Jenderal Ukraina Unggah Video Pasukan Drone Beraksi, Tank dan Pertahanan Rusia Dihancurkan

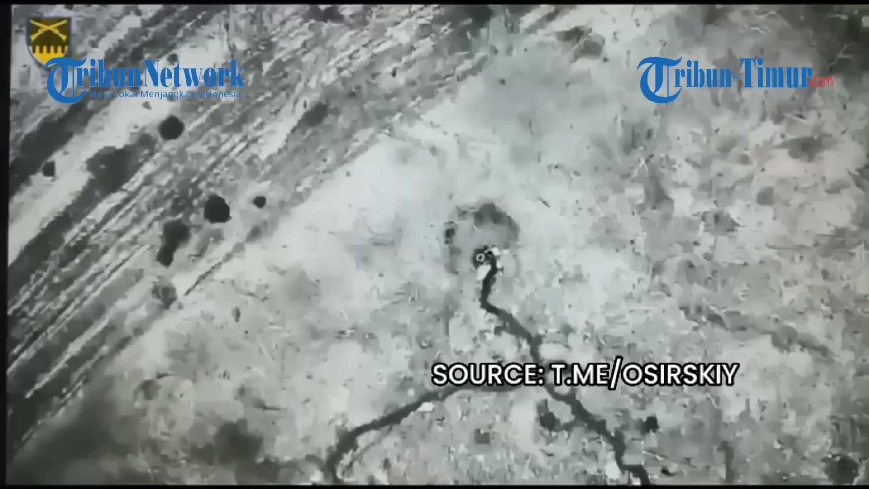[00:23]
92 Omber, pekerjaan kelompok pengintai udara dari batalion mekanis di wilayah Swatif. Musuh sedang terbakar, tulis Serevsky di telegramnya.